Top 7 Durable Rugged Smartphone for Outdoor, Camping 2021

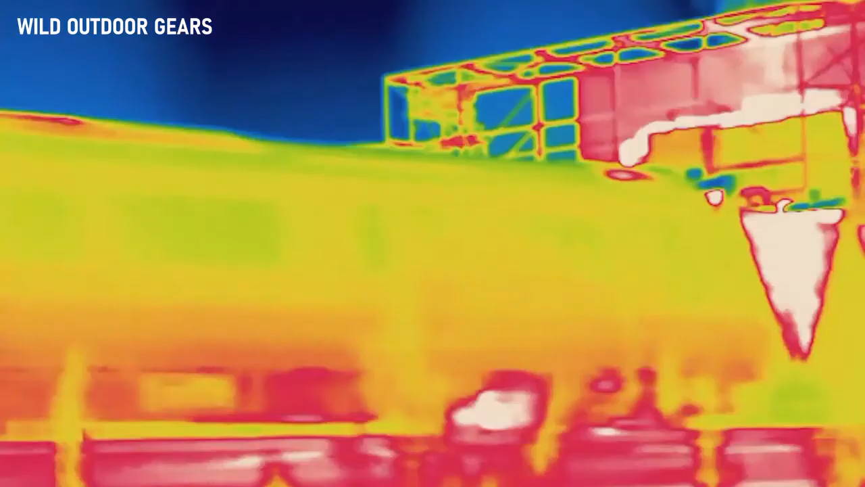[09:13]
Its thermal camera means you can see in the dark.